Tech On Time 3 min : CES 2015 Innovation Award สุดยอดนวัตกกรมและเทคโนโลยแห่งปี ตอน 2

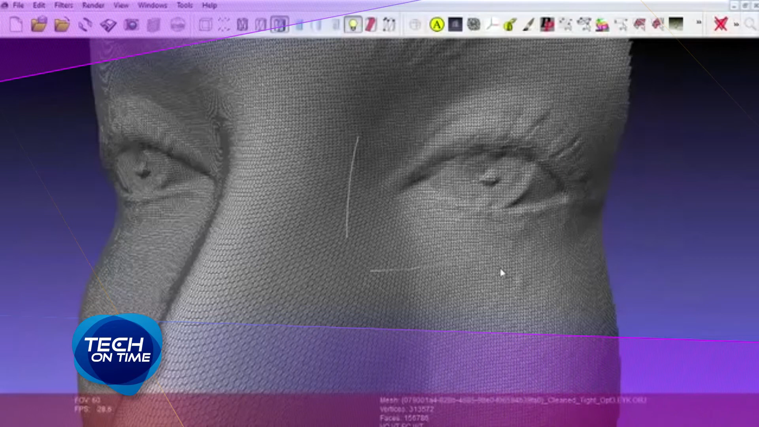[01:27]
่ายหรือกระดาษแบน ๆแต่ว่าเป็นสแกนเนอร์สามมิติที่สามารถจับใบหน้าของเรา